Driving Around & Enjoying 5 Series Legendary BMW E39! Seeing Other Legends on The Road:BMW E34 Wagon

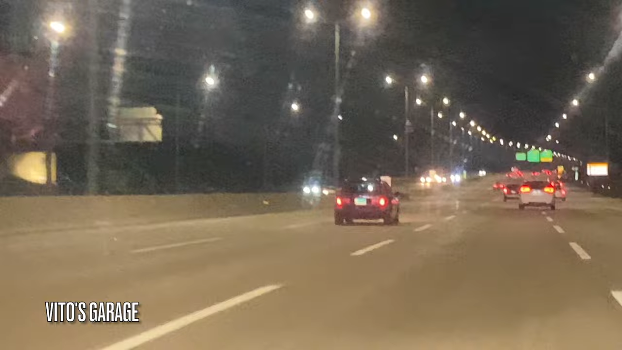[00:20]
that amazing machine right there is that's a wagon too looks like he's 34 wagon bro give him a thumbs up bro that's the approach yeah that's cool i didn't know that might be right hand drive yeah is he trying to race oh my god oh
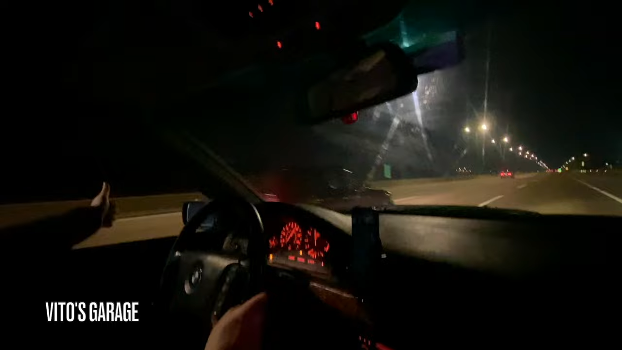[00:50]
that shit is nice nice man he's coming we gave him a thumbs up
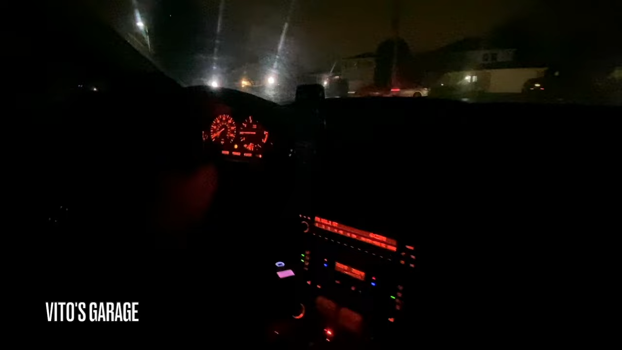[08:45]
I love the rain. Amazing machine, bro. So, we're going to work on this amazing Beamer today. Tonight, I should say. Yeah, but awesome.
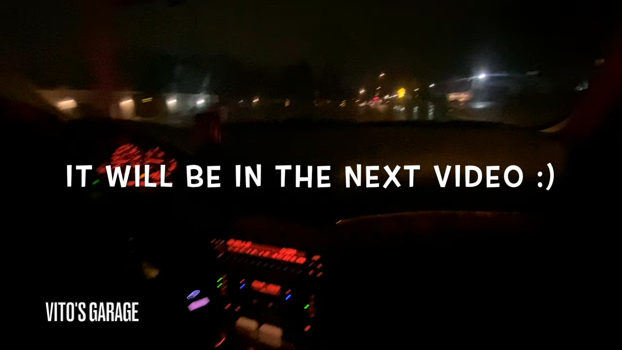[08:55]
Beamer in the rain. It's so amazing.